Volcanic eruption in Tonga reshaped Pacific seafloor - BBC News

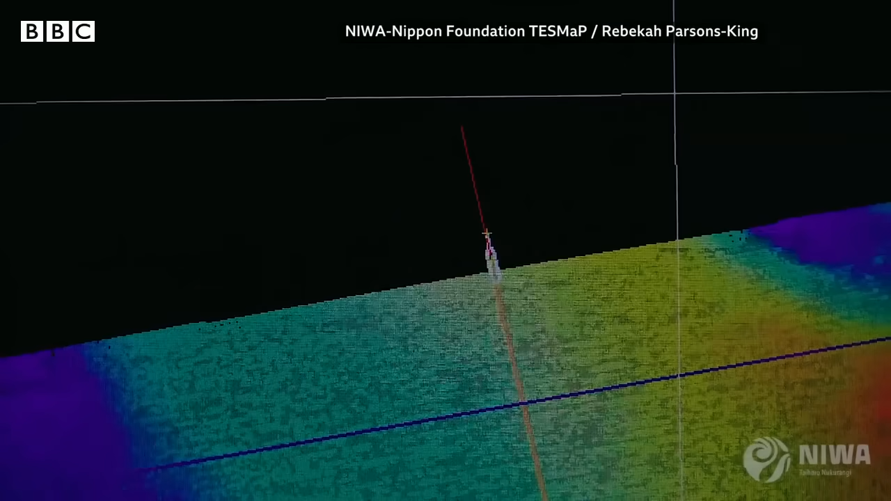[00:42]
Scientists have fully mapped the area around the volcano, showing just how badly the seafloor has been sculpted and scarred.